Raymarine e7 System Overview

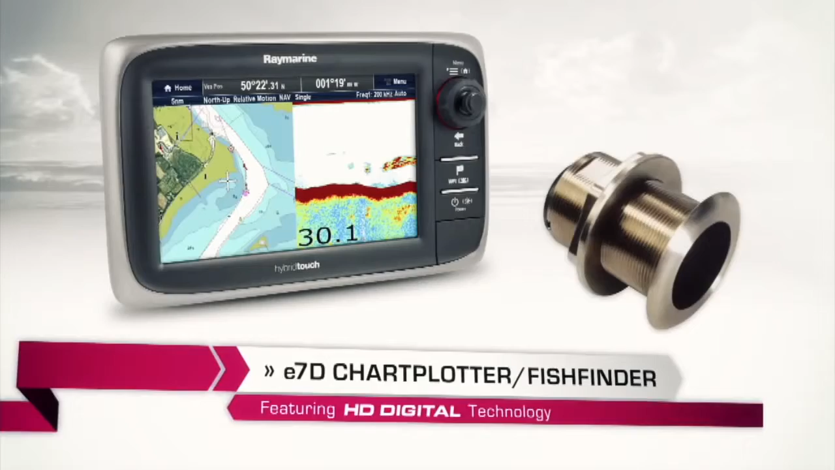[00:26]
version now every version of the E7D has a seven inch display that is ultra